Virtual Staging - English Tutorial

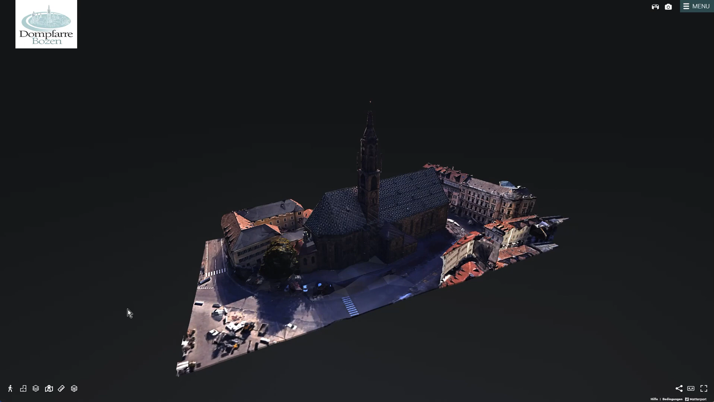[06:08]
if you have a 3d model of your building you can use virtual staging to place it on top of your dollhouse this will give your tour an even
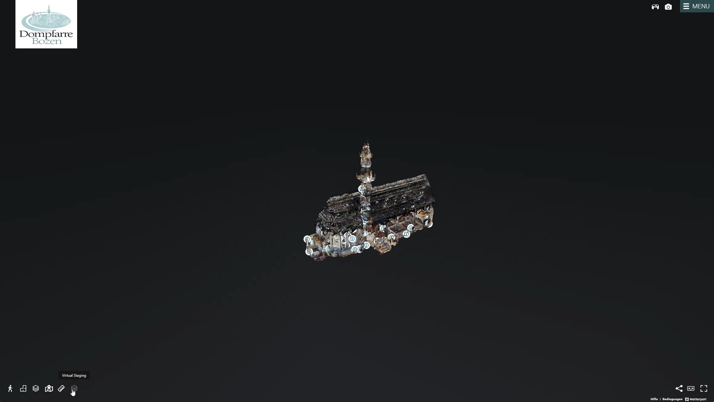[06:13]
more realistic feel and also show the outside areas in the dollhouse